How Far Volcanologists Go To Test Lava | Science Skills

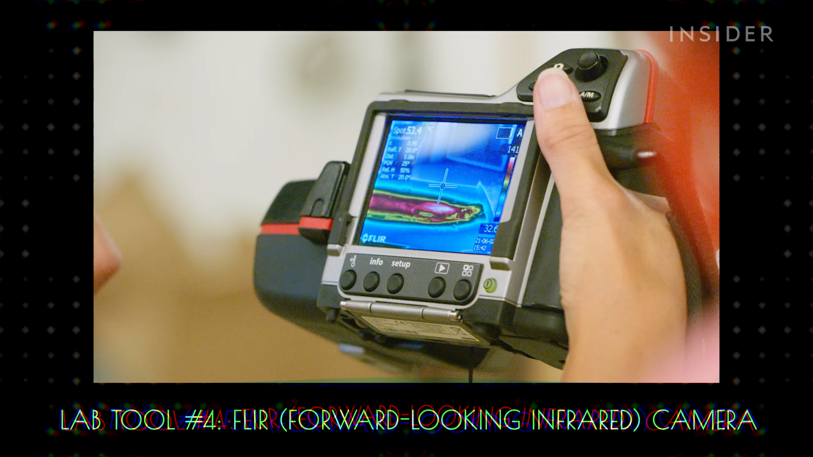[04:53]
and a thermal camera which can read up to 3600 degrees Fahrenheit.
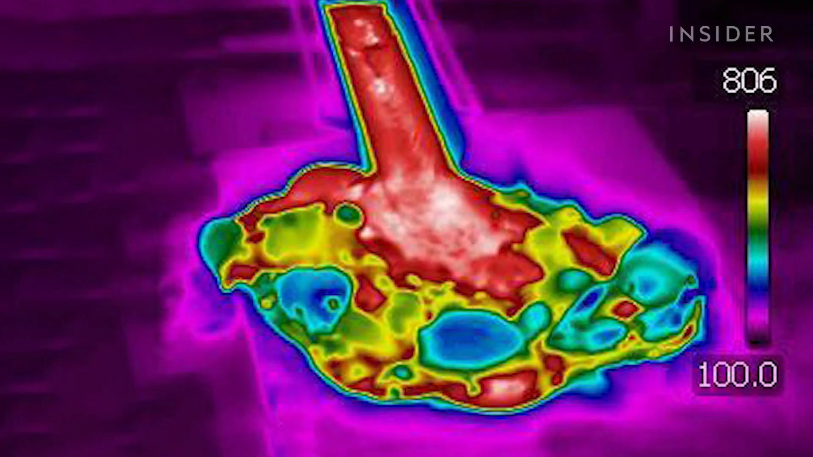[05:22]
The hotter something is, the less viscous it is, and the cooler it is, the more viscous.